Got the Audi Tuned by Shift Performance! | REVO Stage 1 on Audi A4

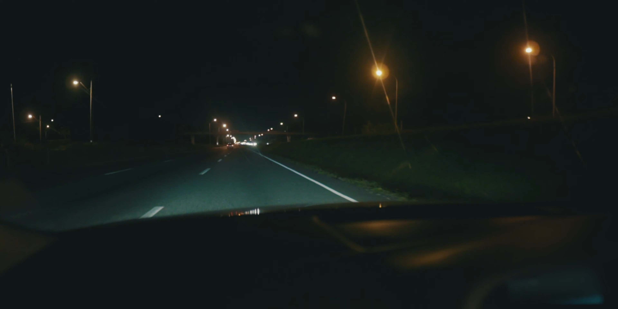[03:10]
Alright, so the road clear, the place safe, no other cars are wrong except these people cars.